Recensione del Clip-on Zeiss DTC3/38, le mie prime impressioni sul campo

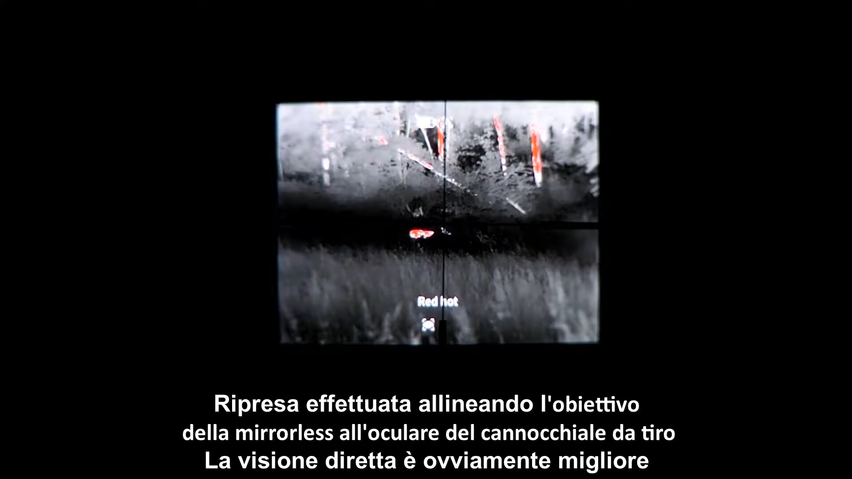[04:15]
Con una pressione prolungata, invece, si accederà al menu e sarà possibile navigare con le frecce attraverso varie impostazioni.